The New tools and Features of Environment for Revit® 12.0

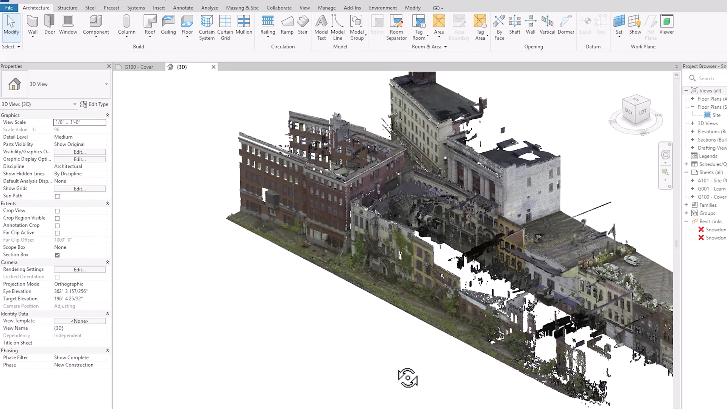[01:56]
It uses sophisticated algorithms to identify and extract topography data from linked point clouds,